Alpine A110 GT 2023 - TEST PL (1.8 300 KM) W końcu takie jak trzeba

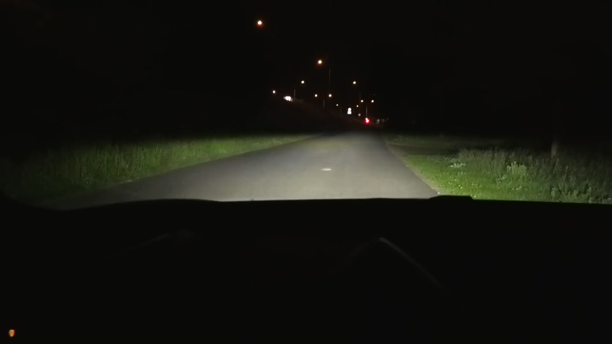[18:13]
Światła LED 2 110 nie są adaptacyjne, nie mamy w nich nawet automatycznego trybu przełączania na drogowe. Oferują one jednak bardzo dobrą precyzję odcinania z tryf jasnych od ciemnych i przede wszystkim dużo moc,
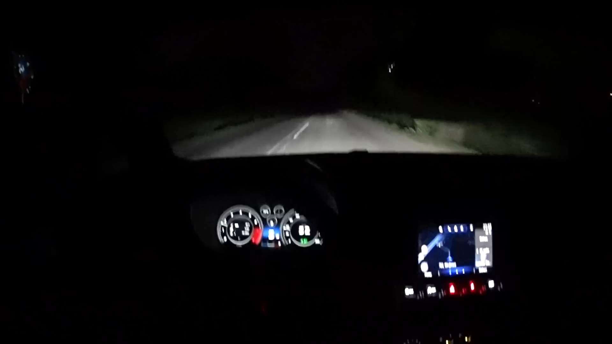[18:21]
co dostrzec można aktywując drogowe, zatem jak na statyczne LED-y oferują one wysoki poziom. Jeszcze dla formalności wspomnę, chociaż w wersji Grand Tourism ma to w sumie więcej sensu niż w torowej S-ce,